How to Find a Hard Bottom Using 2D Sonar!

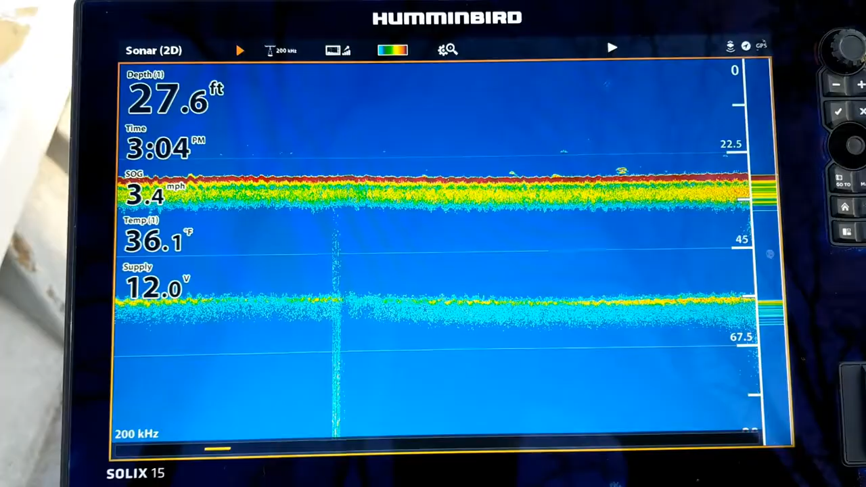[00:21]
On screen: depth 27.6 ft, water 36.1°F, speed 3.4 mph
Right now we're on top of a nice soft mud bottom, you only get a double bottom echo and the second one is fairly weak compared to the first one. You don't have any of that hard red color in the second one.
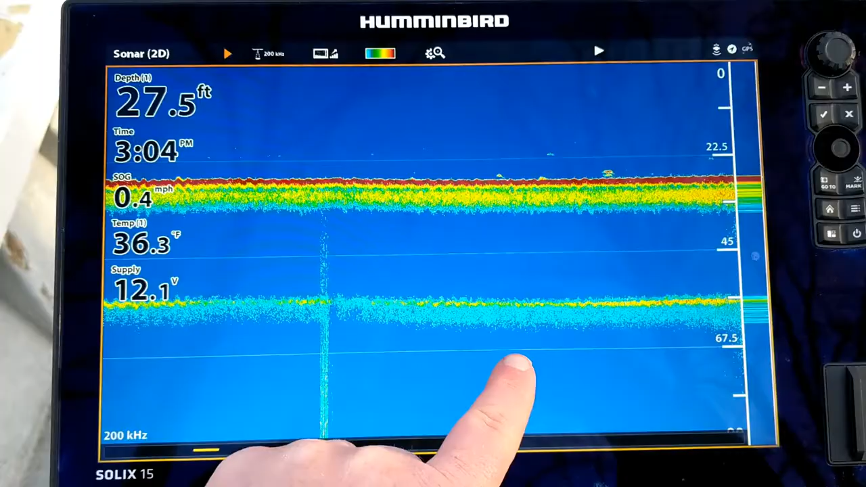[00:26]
On screen: depth 27.5 ft, water 36.3°F, speed 0.4 mph
As we drove up from
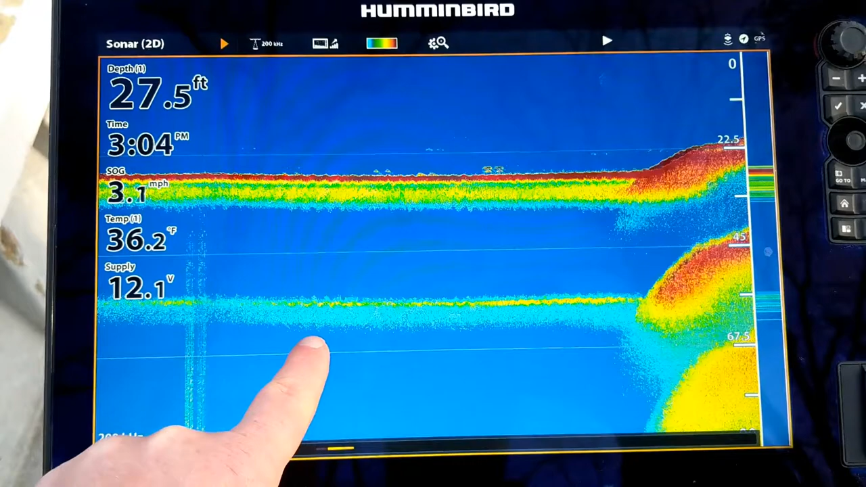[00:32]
On screen: depth 27.5 ft, water 36.2°F, speed 3.1 mph
mud to a historic oyster bar, you can see how much denser it gets. We're going from a double to a triple and you get these long tails
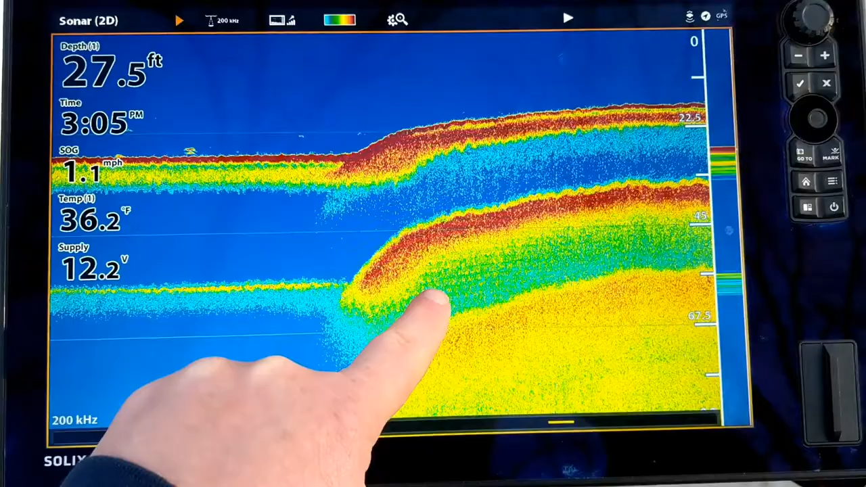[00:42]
On screen: depth 27.5 ft, water 36.2°F, speed 1.1 mph
as the sonar energy is reflected back towards the transducer.